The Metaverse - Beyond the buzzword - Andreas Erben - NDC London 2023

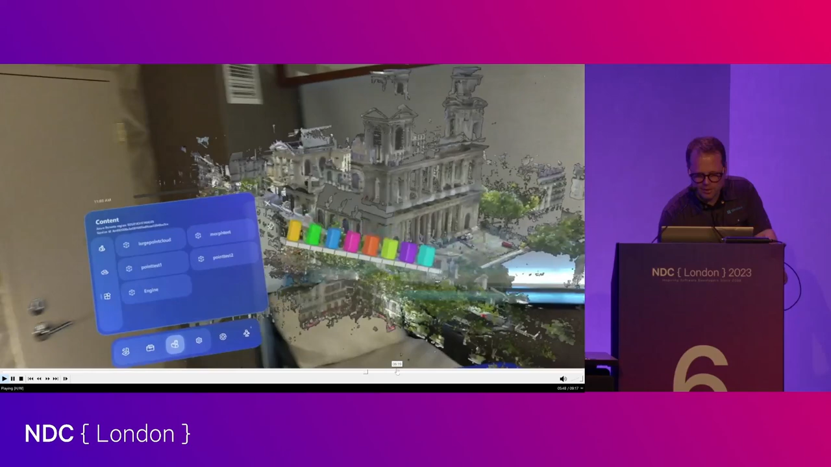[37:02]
those graphics even so they may not sound impressive they look impressive they're actually really difficult to display let's say this is a scan